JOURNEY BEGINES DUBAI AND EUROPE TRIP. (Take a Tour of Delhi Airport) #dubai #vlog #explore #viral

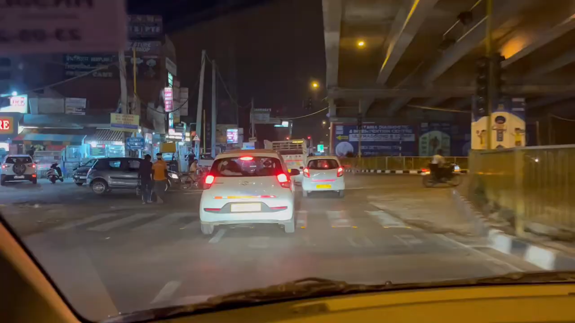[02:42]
कर तो निकल गे हैं जी राद दा टैम है प्लाइट तो मौनिंग डी है अर्ली बट तो काभी टैम है अले हैं फुरा मार्जन लेकी चल रहे हैं
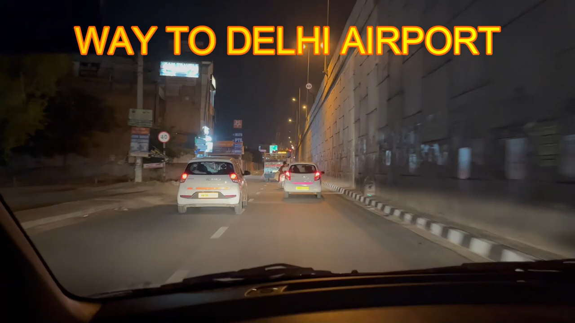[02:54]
मौहाली क्राउस कर रहे हैं जी मौहाली भी गड़ा है तुभाई तो गड़ा है तो गड़ा है ते भी मेल्टी नहां से महाल होगा नहीं पाली पूरा है
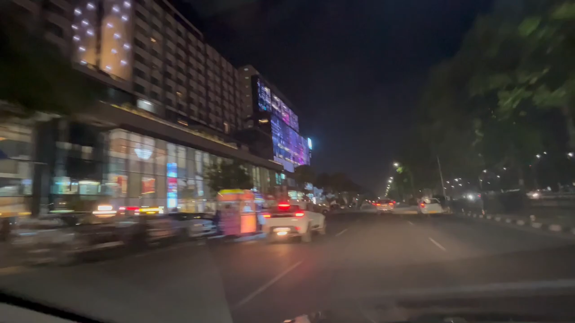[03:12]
देखो लाइटिंग गए रहा है महाली था महाल है
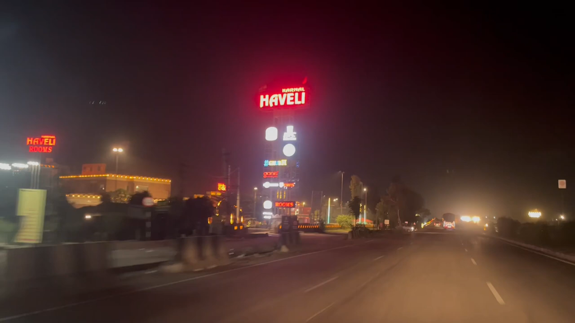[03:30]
नाल पहुद गए जी आगे मुर्सल डिजल
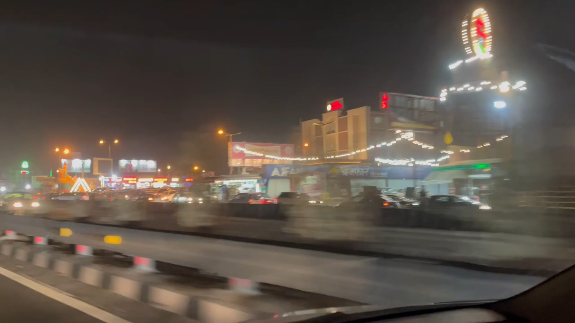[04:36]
यह पूरी कटी है राता टैम है दो वाजगे कार की नहीं है अधार
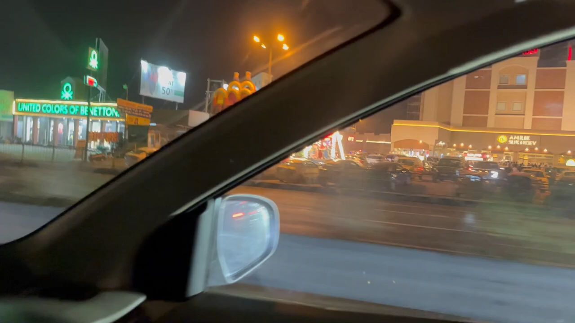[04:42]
आजए जाए जाए पूर्थज है काभी मैश्रूर दिल्ली आचुके हैं जी तो इस
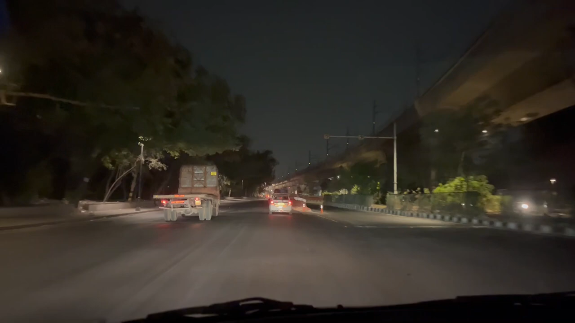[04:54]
नेडी रह गया एरपोर्ट बास बहुत जब पहुंच जब पहुंचाना एरपोर्ट करके जमाराशनी है खाली सरका ताही में लगया होता सानों साटेक जार काटे लगए तक्रीक अंतकरीवान यह बड़ी स्मूध गड़ी है कोई ज्यादा स्परीविनी जखी
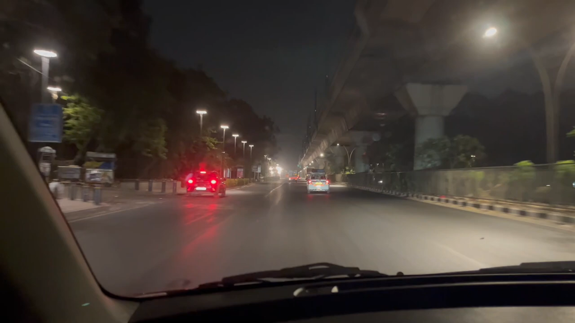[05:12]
है यह दिल्ली आजए सरका राह जित्थे स्वेरे बहुत जादा ट्रैफिक होती है बच्चे बच्चे जुखते रहे हैं यह
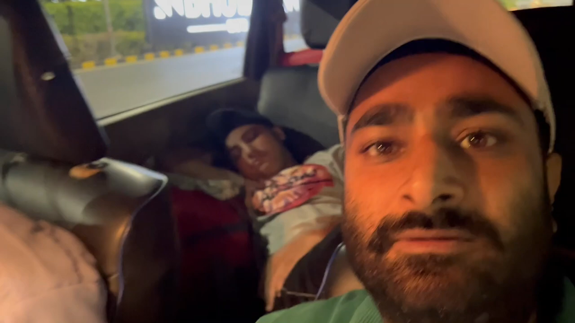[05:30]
दो पदाविनी के नहीं सवार निकले है तो
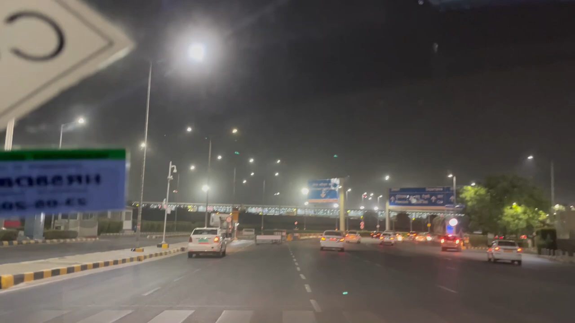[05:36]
नहीं एप देखो एरो प्रेंग रहे है